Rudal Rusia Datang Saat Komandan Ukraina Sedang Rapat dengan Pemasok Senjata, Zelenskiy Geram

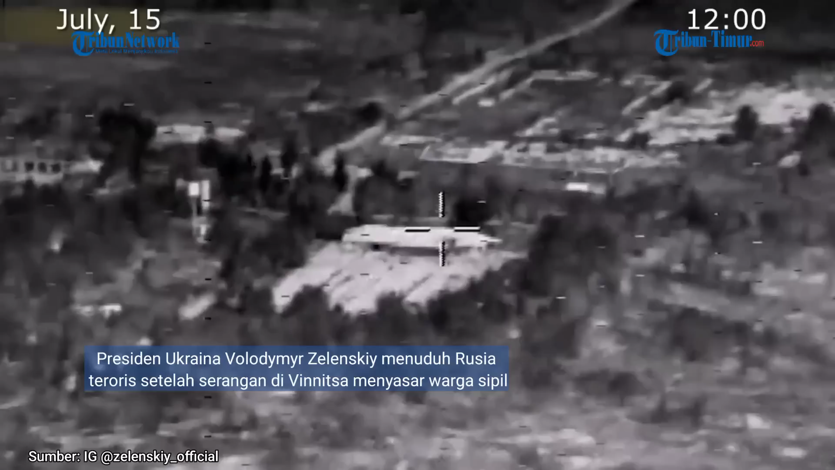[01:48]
Attack launched at provisional base of the 45th artillery brigade of the armed forces of Ukraine deployed near Sharbaki,
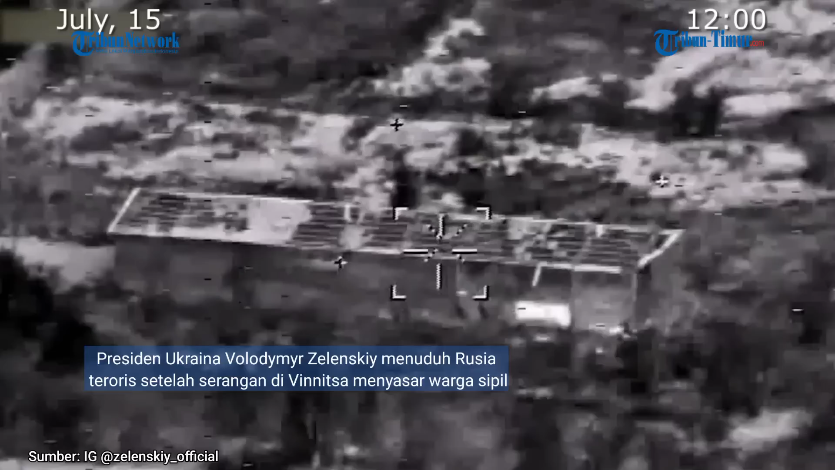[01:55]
Zaporozhye region has resulted in the elimination of barracks with over 70 servicemen.
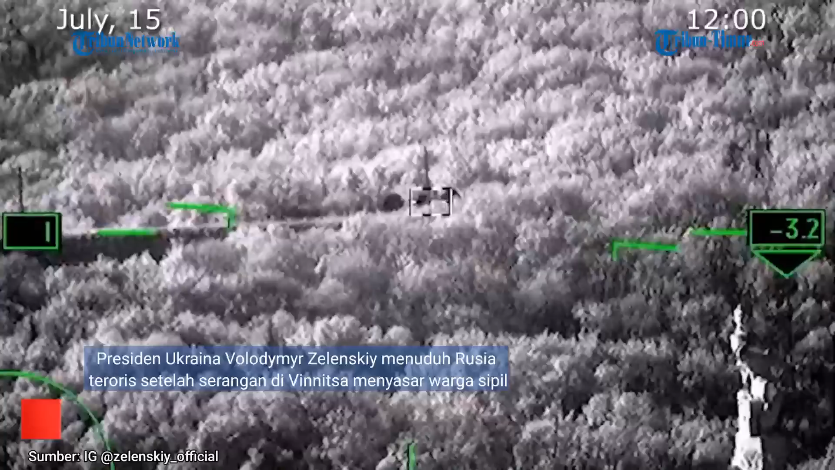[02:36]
High-precision attacks of the Russian aerospace forces have resulted in
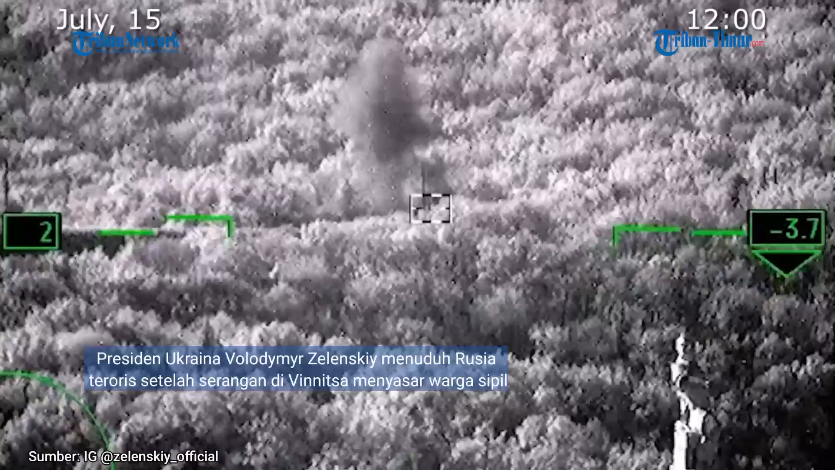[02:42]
the elimination of five command posts and signal nodes, including one of the 10th Air Assault and the 1st Tank Brigade of the Ukrainian Armed Forces near Prozkowyevka,
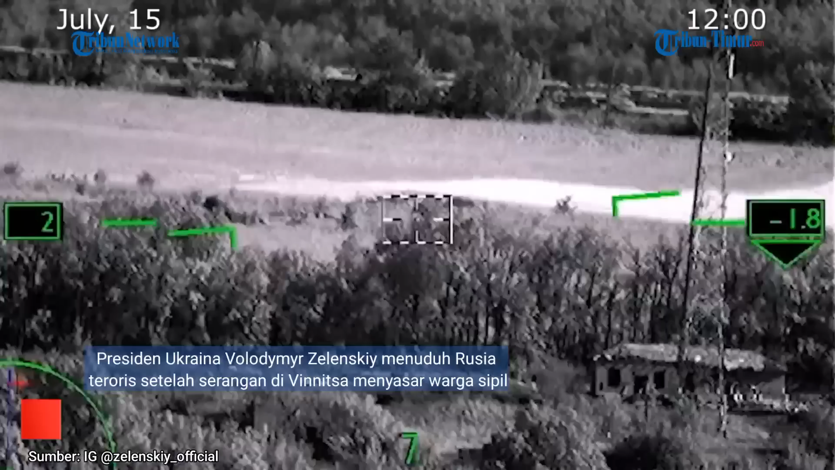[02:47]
Donetsk People's Republic, and Procyanoia, Dnepropetrovsk region.
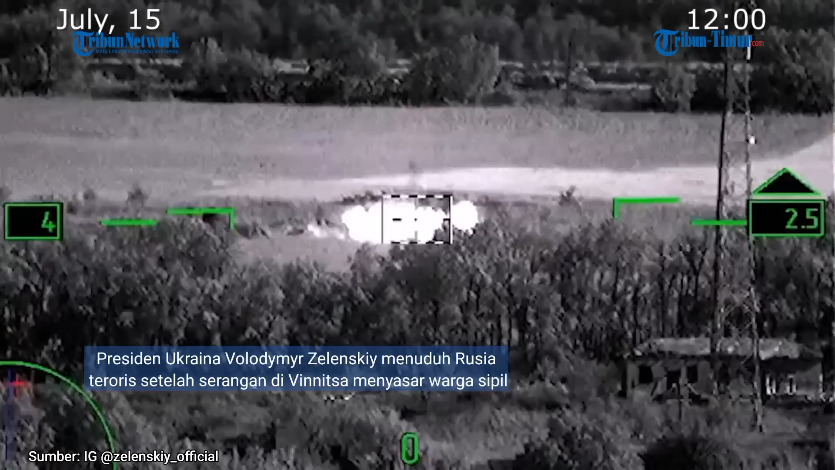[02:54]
One launching ramp of Bukum-1 air defense missile system near Sol, Donetsk People's Republic,